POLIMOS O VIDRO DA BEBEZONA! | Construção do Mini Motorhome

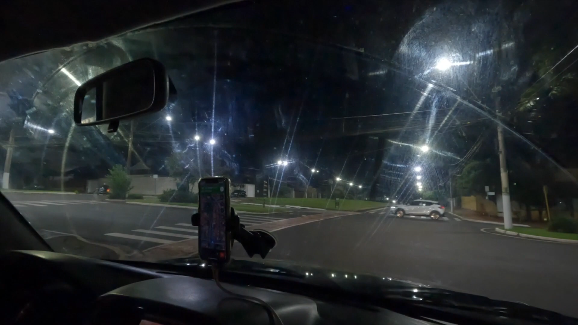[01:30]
parece que o vidro tá com astigmatismo Na câmera tá... Dá pra ver bastante Nossa, aqui, ó Vou mostrar aqui, ó Aqui o riscão aqui Olha o riscão aqui, ó Isso aqui nada que bate,